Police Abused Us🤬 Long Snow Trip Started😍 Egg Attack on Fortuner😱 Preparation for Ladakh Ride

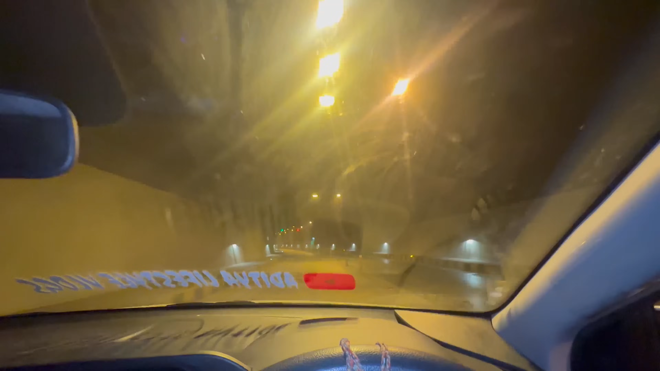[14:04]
वाओ यार देख रहे हो, लाइटिंग भी बहुत प्यारी है यहाँ पे। गाइस अभी 10 किलोमीटर हम टनल के अंदर ही रहने वाले हैं, तो आप लोग भी एंजॉय करो, हम भी एंजॉय करते हैं। और गाइस आपको पता, दूसरी गैंग का कोई हमें आता पता नहीं है, हम भाग रहे हैं कसम से।